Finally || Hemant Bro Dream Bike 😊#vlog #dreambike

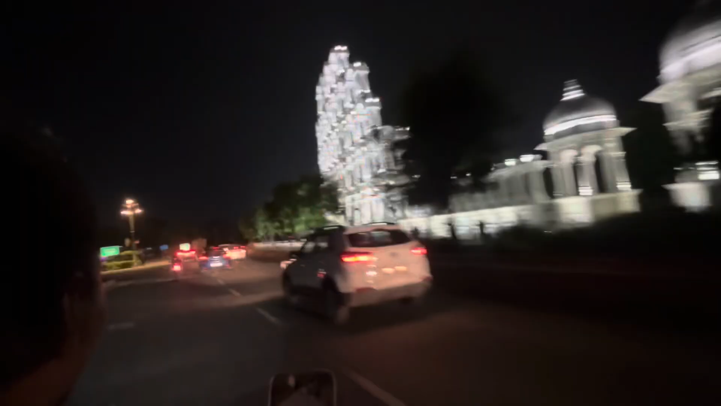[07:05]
रील बनाने जा रहे हैं लोग, अच्छा लग रहा है यार ये लुकिंग अच्छी,